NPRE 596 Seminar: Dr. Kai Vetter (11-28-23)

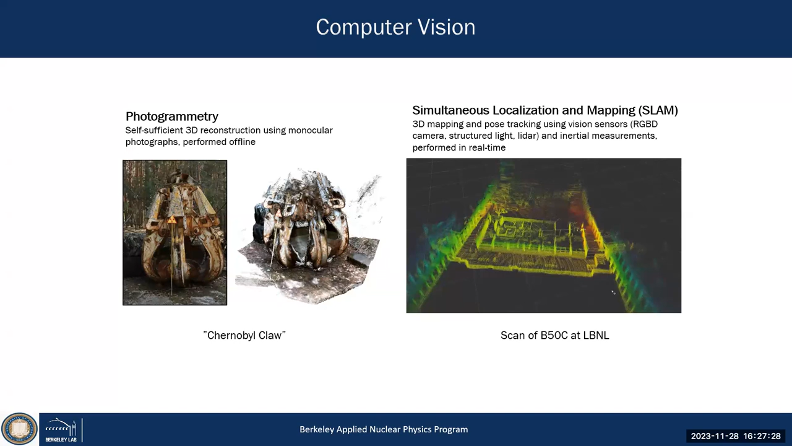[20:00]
what the orientation of your system is in the scene you're just creating so that's what automat autonomous cars do all the time but now we can adapt that and ultimately utilize that using again this package the lidar package compared with our
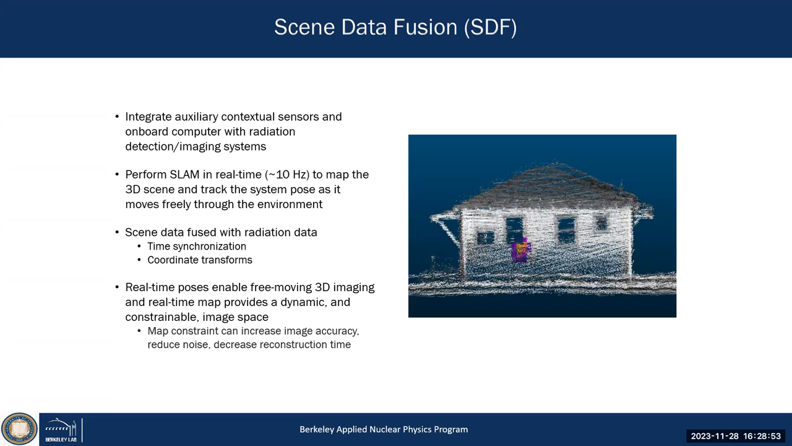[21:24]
and we can ultimately localize in 3d while we having the drone flying around the building and it comes really fairly close to the construction to the actual building okay so these are the different components to
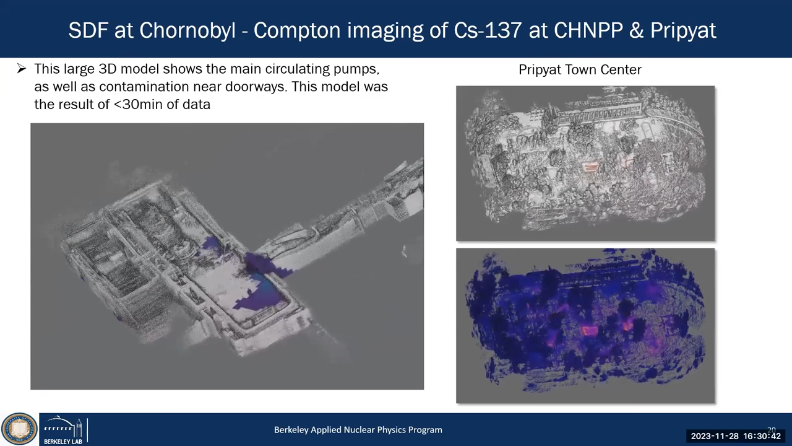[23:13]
again about 50 meters you go to the the central square in pripyat town center and you walk through so
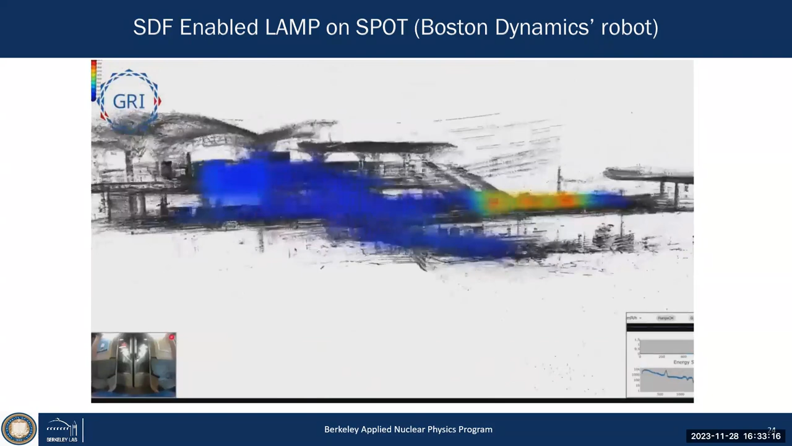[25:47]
that dog with a 3d mapper and you can reconstruct the whole bart station so that's a subway station in the area